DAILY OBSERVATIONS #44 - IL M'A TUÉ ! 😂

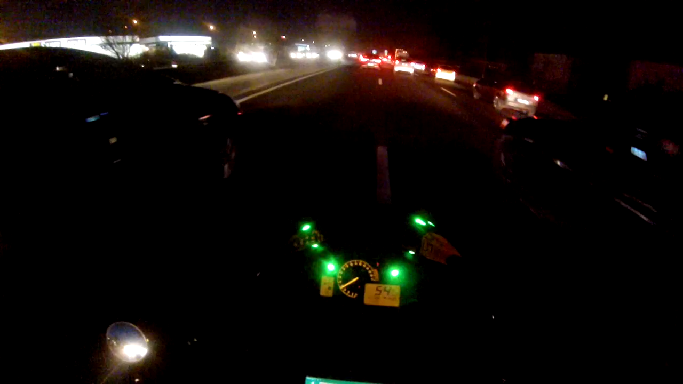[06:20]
Putain, trop classe quoi, j'ai là-bas une bagnole de police qui m'ouvre la route quoi.